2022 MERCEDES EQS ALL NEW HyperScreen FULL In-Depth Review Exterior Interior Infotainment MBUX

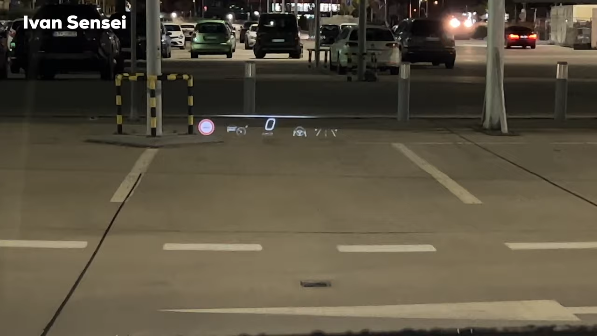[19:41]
So we will experience that during drive. But here you can see we have this sport display.